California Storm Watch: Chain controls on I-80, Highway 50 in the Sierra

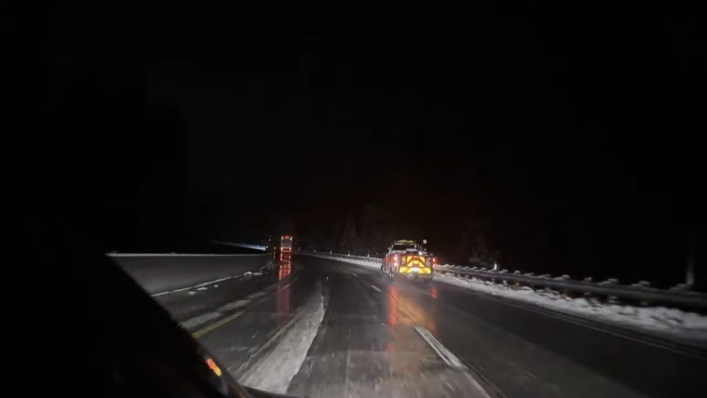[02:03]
Let's take a look though at what it looked like last night. This is when the beautiful powder was coming down.